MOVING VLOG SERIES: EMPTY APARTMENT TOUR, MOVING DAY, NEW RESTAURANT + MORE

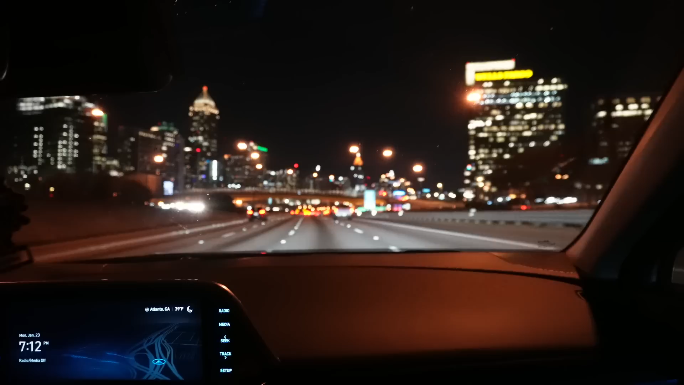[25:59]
I've never seen like the city so busy. This is giving me New York City vibes, isn't it? Girl, these few little people.